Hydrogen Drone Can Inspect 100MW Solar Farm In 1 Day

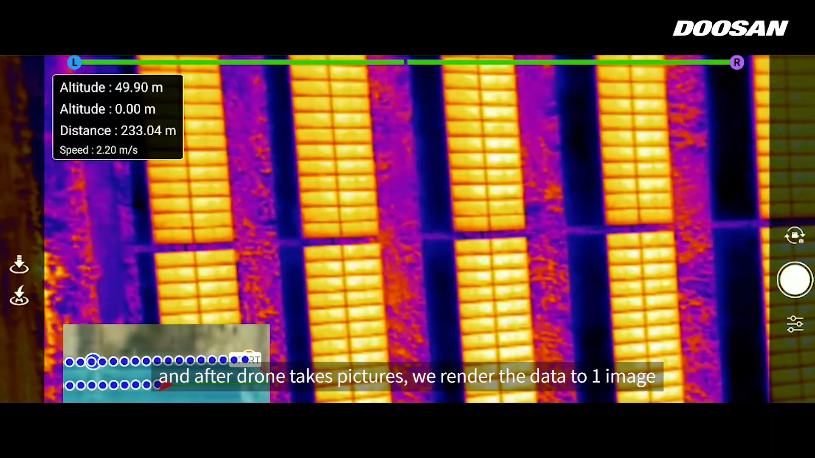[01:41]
하면 그 이미지를 하나의 이미지로 엮는
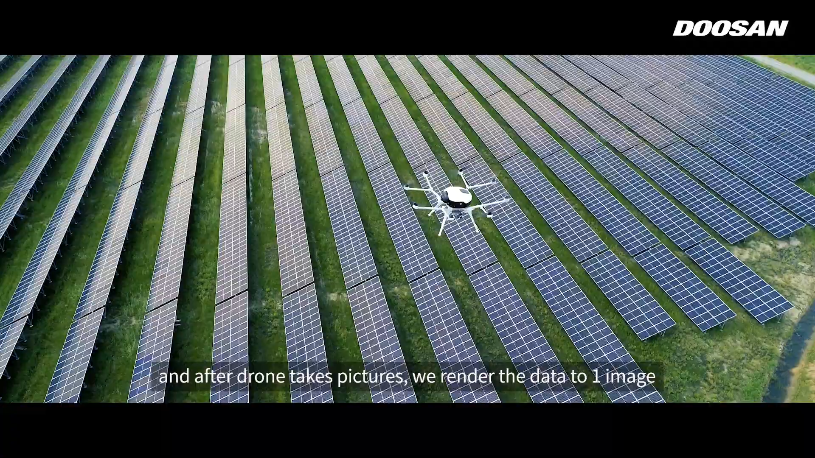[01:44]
과정을 겪고요 그 엮어진
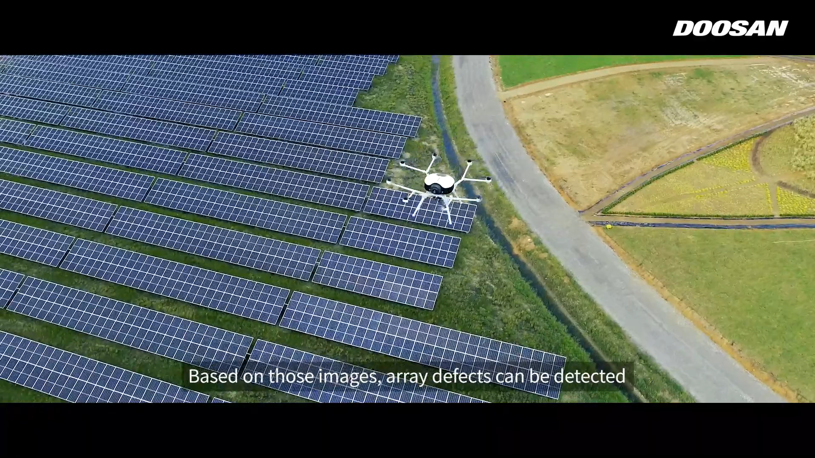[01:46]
결과물을 토대로 불량 패널이 있는 어레이를 탐지를 하고 그 해당
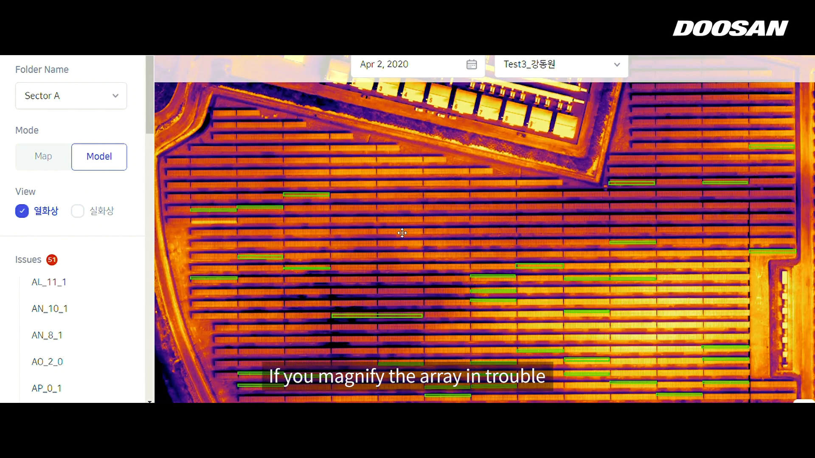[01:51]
어레이를 확대를 해서 어떤 패널이 어떤 유형의 문제가 있는지를 볼 수 있도록
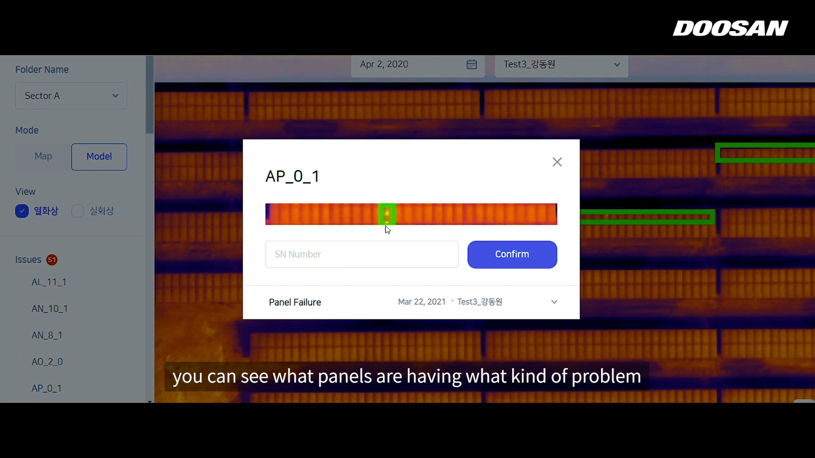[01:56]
만들어져 있습니다 패널 고장 유형에 따라서 간단한 이물질이